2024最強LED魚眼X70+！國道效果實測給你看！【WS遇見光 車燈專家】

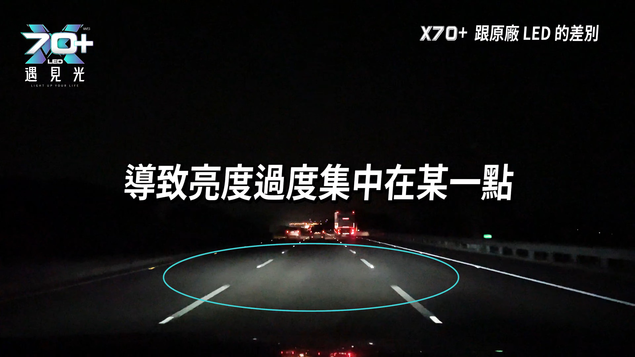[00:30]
致亮度过度集中在某一点其他区域的亮度就会变得非常的单薄这就很容易导致眼睛过度依赖亮区进而忽略掉大部分的路况但是X70 Plus的光线分布非常的均匀路面上的状况一清二楚视野感觉上非常的明亮跟原厂的LED大灯不同X70 Plus亮度非常饱满能让驾驶更好地掌握路况最重要的是X70 Plus沿用了X70偏黄色的色温颜色接近太阳光这种效果眼睛看起来也比较舒适开